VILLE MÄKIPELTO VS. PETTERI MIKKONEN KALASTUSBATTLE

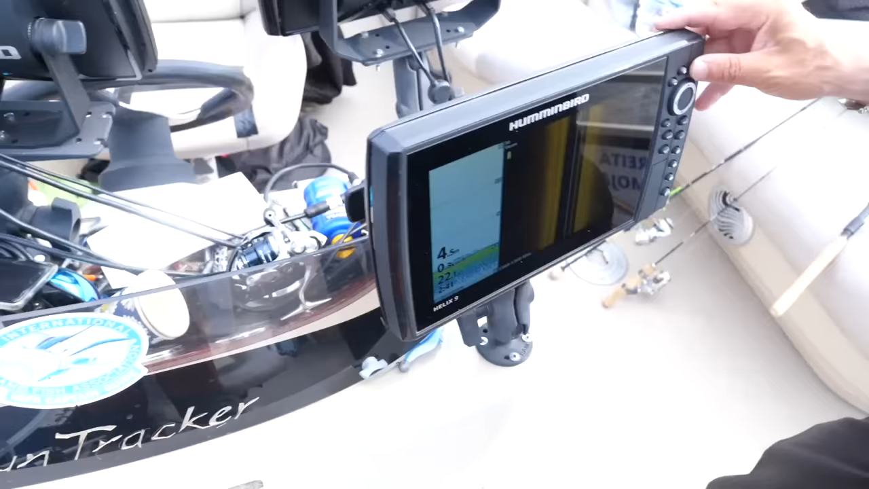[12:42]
Tääl on live kaikuluotain. Eli kun mä heitän tän tonne niin se näkyy tuota kaikuluotain.
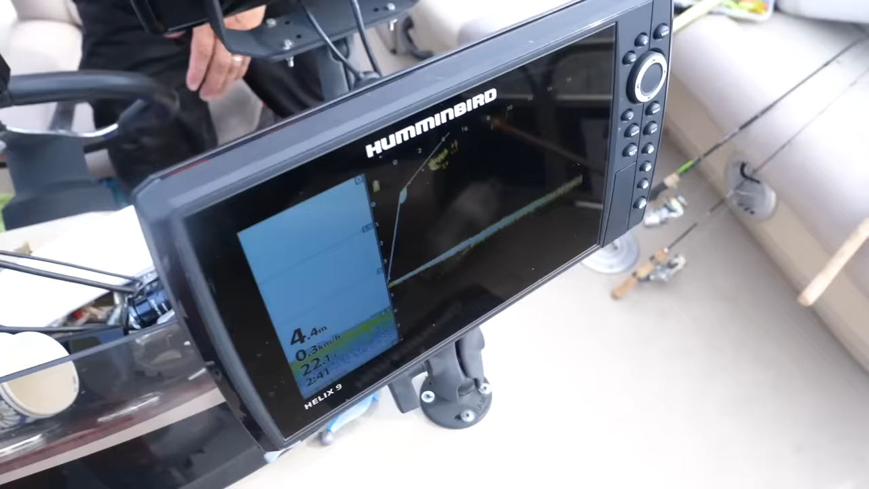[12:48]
Tai pudotan. Voitko sä kuvata? Ja mä pidät tätä kameraa hetken aikaa tossa. Nyt näkyy toi pilkki.
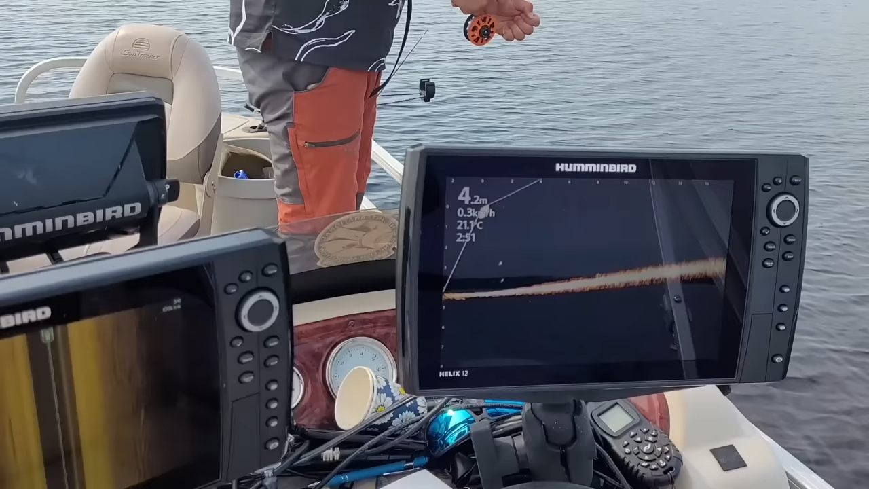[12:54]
On screen: depth 4.2 m, water 21.1°C
Pilkki.
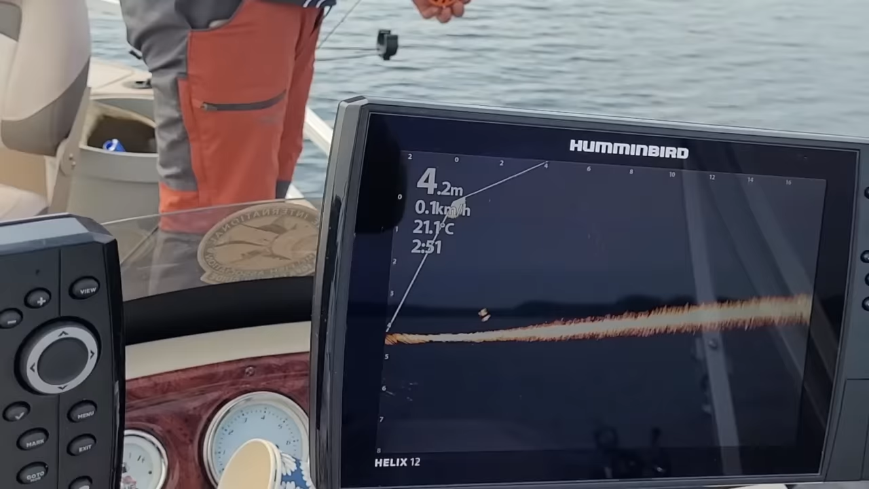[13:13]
On screen: depth 4.2 m, water 21.1°C
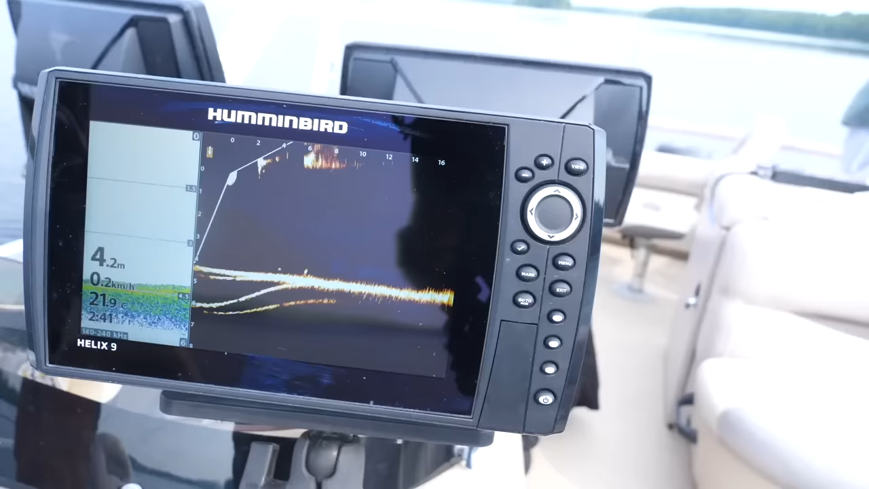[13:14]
On screen: depth 4.2 m, water 21.9°C, speed 0.2 km/h
Nyt Petterin tota jiki tippuu alas ja se näkyy sinne kaikuluotain. Ai näkyykö?
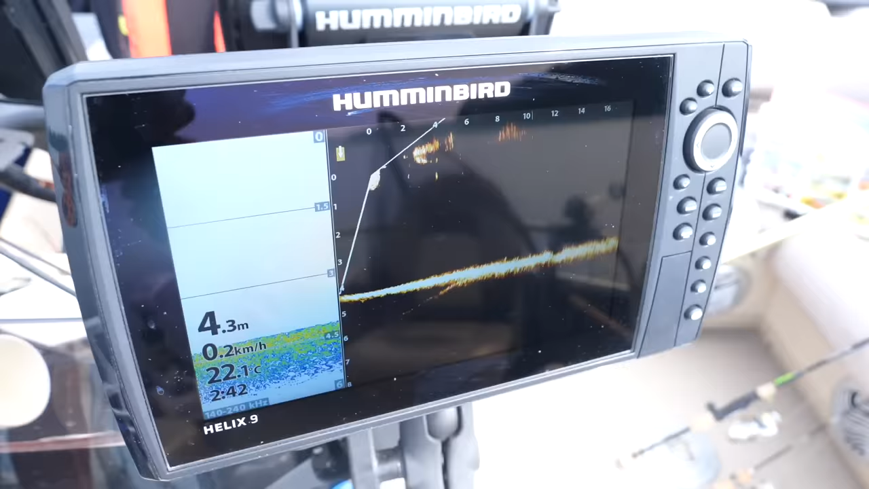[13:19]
On screen: depth 4.3 m, water 22.1°C, speed 0.2 km/h
Tossa on jiki. Laske Petteri alas vielä. Laske vielä. Vielä.
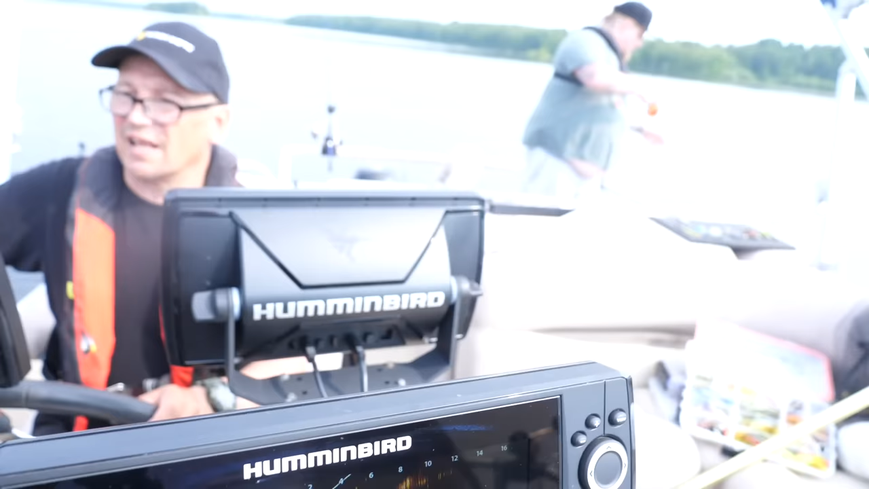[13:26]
Siihen jätä. Ja nypytä lyhyttä nyppyä.
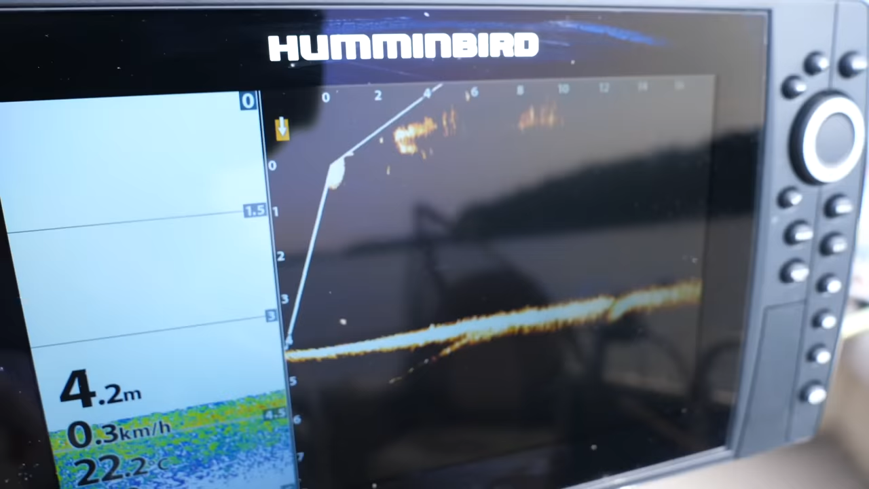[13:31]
On screen: depth 4.2 m, speed 0.3 km/h
Nyt oli kala joka äsken kävi. Ota ylöspäin sitä jikiä. Vähän ylös. Vielä ylös.
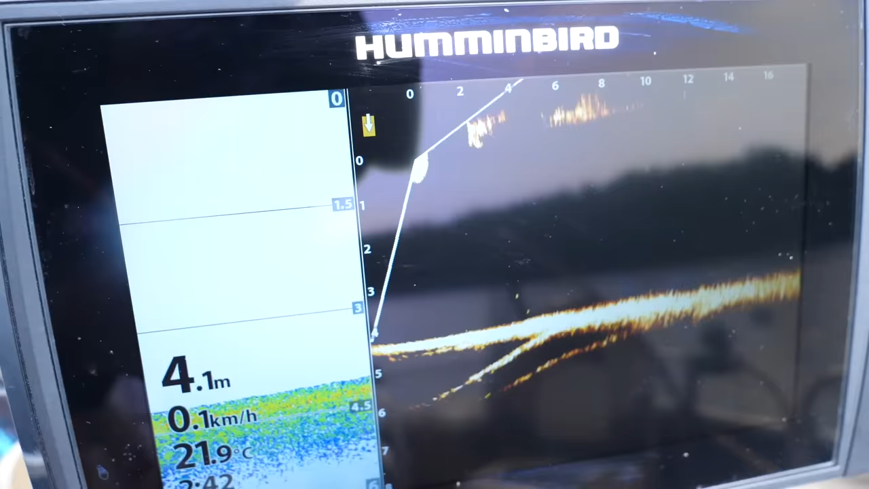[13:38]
On screen: depth 4.1 m, water 21.9°C, speed 0.1 km/h
Siellä on Petterin jiki. Joo. Ja nyt tulee kattoon sieltä. Se sukelsi tonne vähän kauempaa.
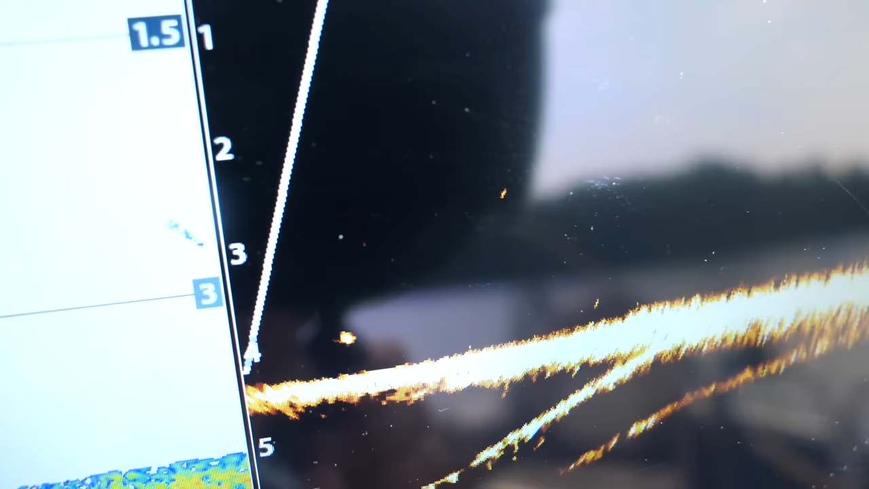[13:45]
Siellä on joku muukin kala kiinnostunut.
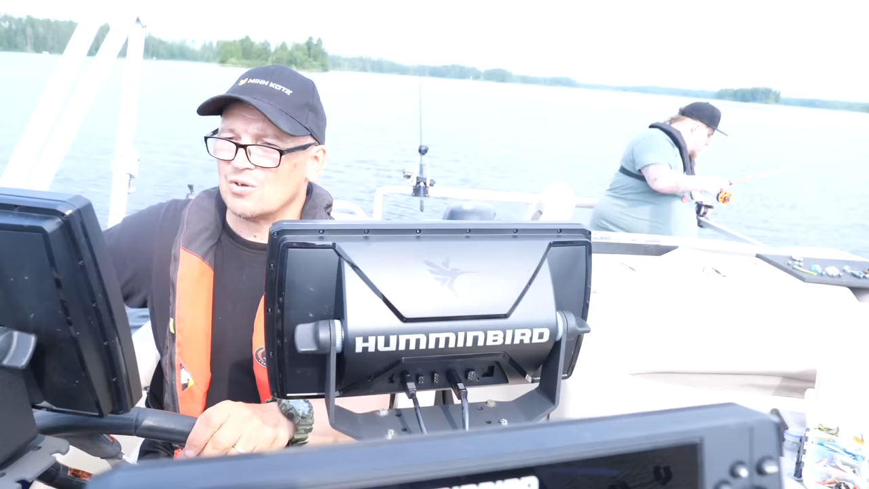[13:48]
Tää on kyllä kunnon täsmä kalas susta. Tää on täsmää joo.
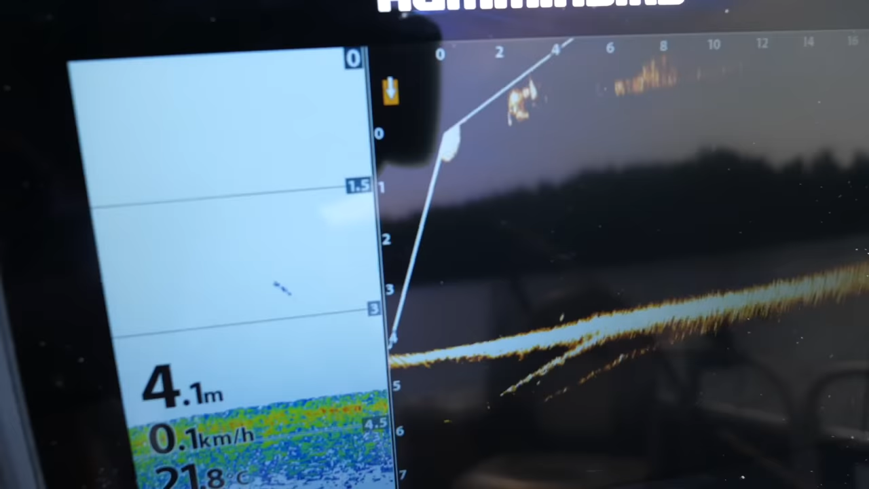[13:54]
On screen: depth 4.1 m, speed 0.1 km/h
Nyt tulee sinne Petteri jikiin päin. Vähän nypytät sitä Petteri sitä jikiä.
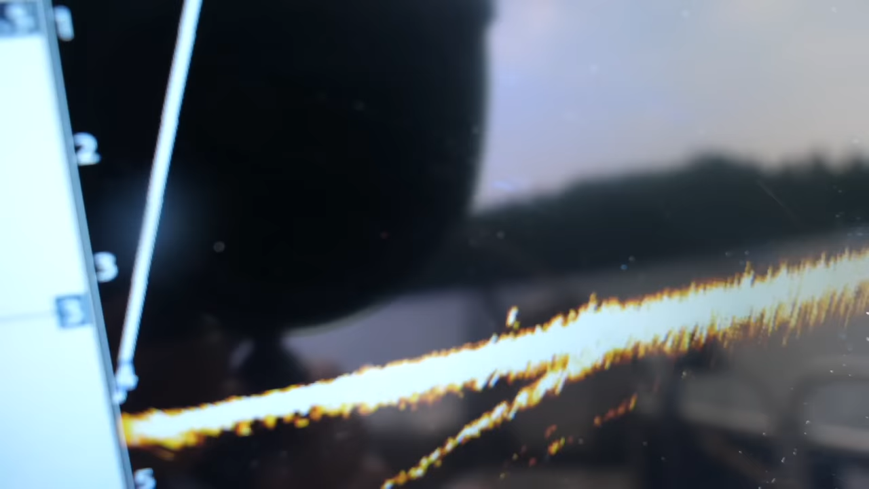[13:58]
Nyt tulee pohjia pitkin möyrii se kala.
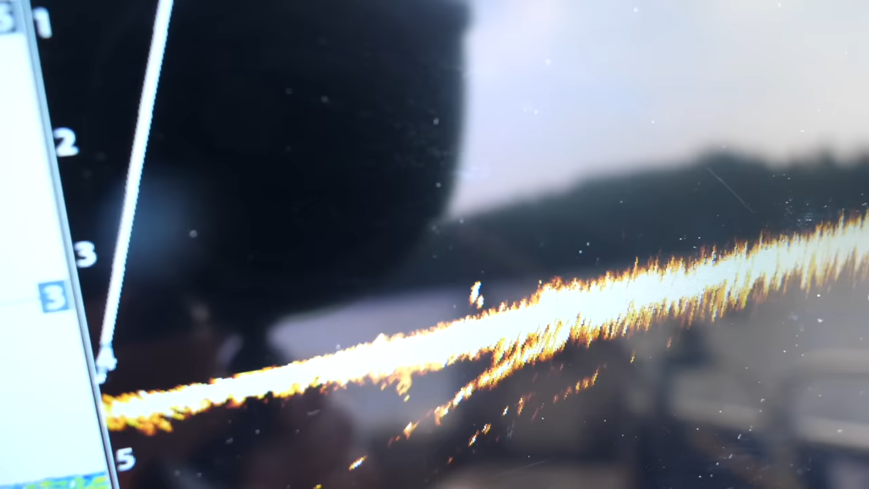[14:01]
Ja siellä on Petteri jikissä melkein kiinni jo. Nyt nousee. Nosta ylöspäin ihan vähän sitä Petteri. Siinä pienessä.
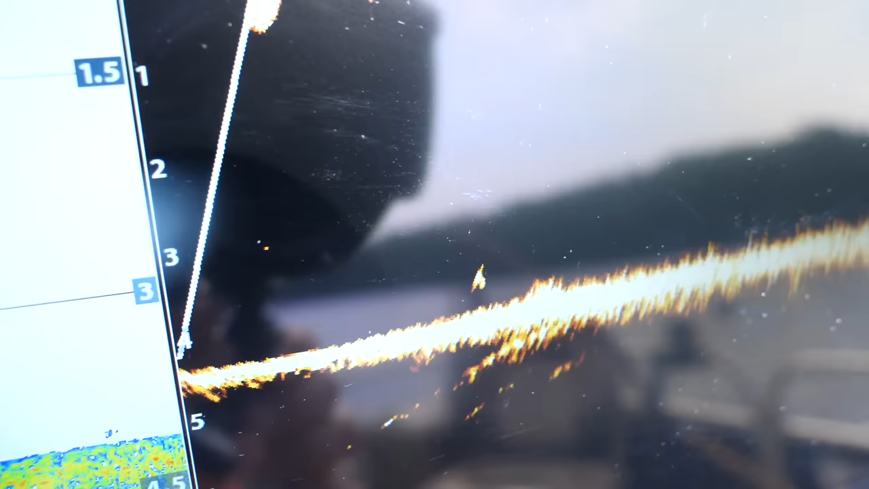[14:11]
Se kala on tossa sen vieressä katteli äsken. Mut ei tarttunut. Ei ottanut. Nyt mä annan mun arvokasta... On tässä muu... On toinenkin kalaka. Nyt mä annan mun arvokasta kilpailuaikaa tälle niin... No niin ja nyt sitten... Nyt mä rupeen kalas.